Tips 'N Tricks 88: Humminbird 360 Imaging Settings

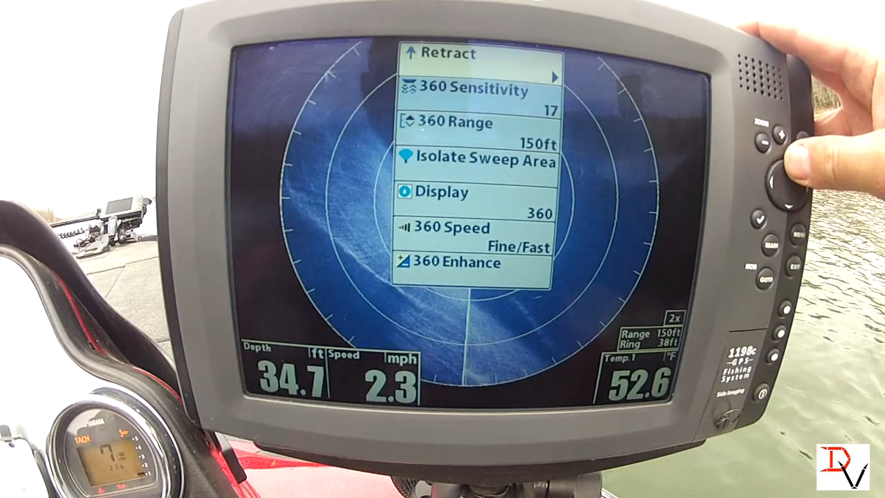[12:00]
On screen: depth 34.7 ft, speed 2.3 mph
is retract hit retract the 360 imaging unit is
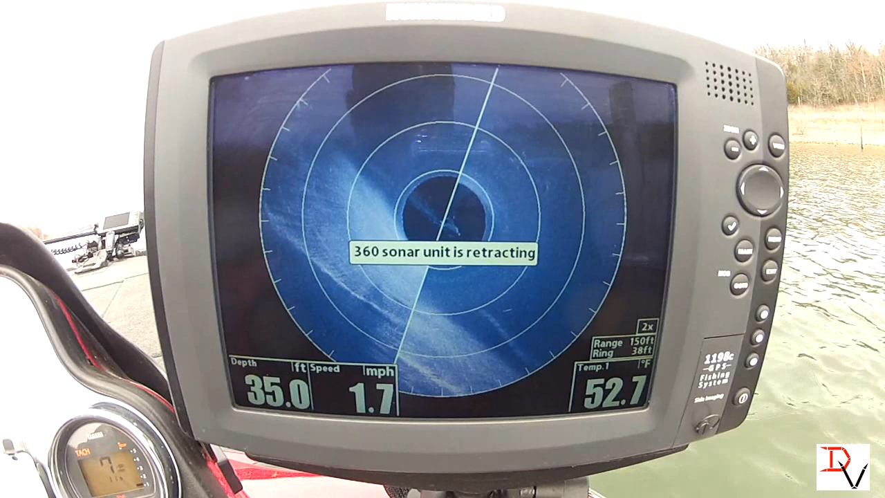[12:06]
On screen: depth 35.0 ft, water 52.7°F, speed 1.7 mph
to attract retracted and if you want to redeploy it it'll ask you yes